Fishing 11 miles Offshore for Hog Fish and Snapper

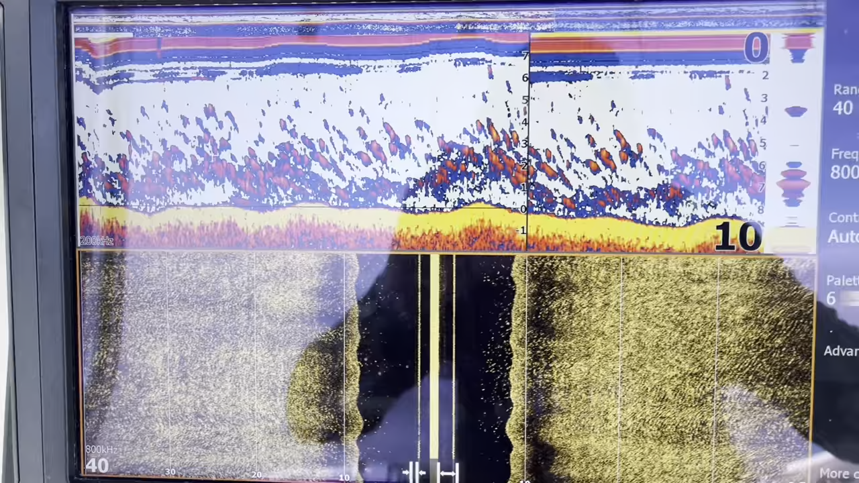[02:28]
big bait fish schools marking on the side imaging right here got all the bait
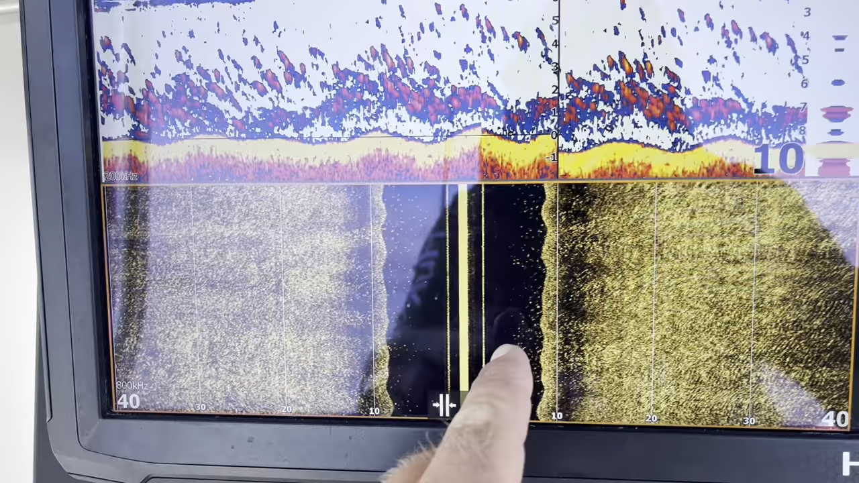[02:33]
that's all bait that's all bait right there shut the water